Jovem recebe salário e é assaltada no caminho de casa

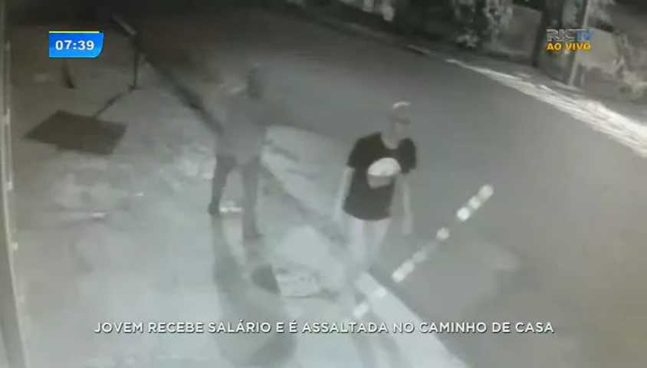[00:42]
Imagens de câmeras de segurança mostram o momento em que eles chegam. Ela estava ali sentada, distraída, mexendo no celular.
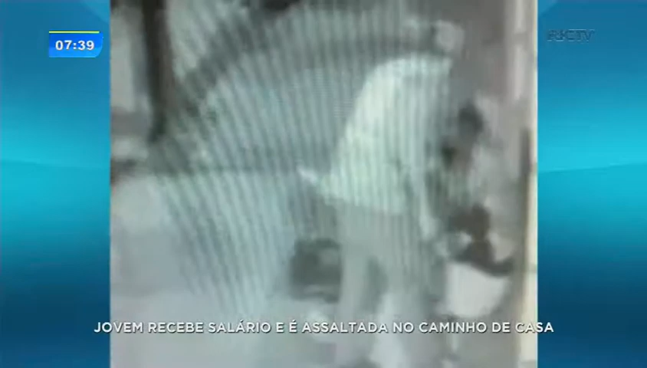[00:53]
Os dois chegam e dão voz de assalto. Um deles estava com uma arma de fogo, o outro com uma faca. Ela, claro, nem esboçou nenhum tipo de reação. Entregou logo a bolsa, o celular também e fugiu correndo muito assustada. Foi pedir ajuda na polícia. Os policiais fizeram ali uma varredura pelo local. Infelizmente não encontraram ninguém. Mas aí identificaram que tinha câmeras de segurança nas proximidades.